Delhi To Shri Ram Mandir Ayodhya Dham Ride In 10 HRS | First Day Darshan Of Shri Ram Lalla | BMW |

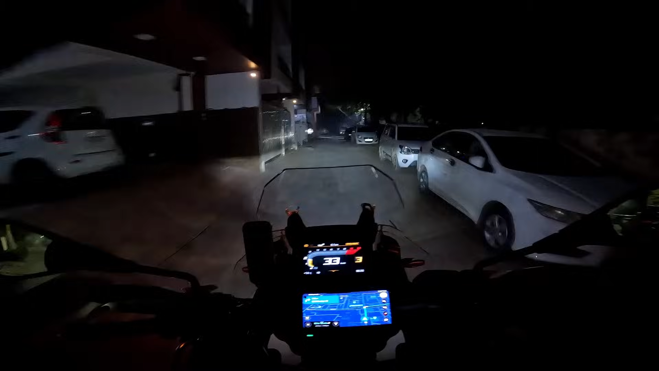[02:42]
इना दिल में हैं आपको बता नहीं सकते एक्सेसिव ट्रिप मीटर एबी दोनों 0 कर ली है टोटल जो किलो मीटर्स होने वाले आज के वह हैं 677